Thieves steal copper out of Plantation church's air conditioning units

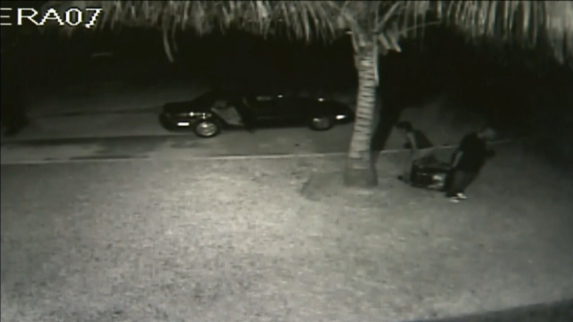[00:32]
This is surveillance video from 2011 when thieves stole the AC units from Praise Tabernacle International. The church had to get new AC units that they now keep locked up in these cages.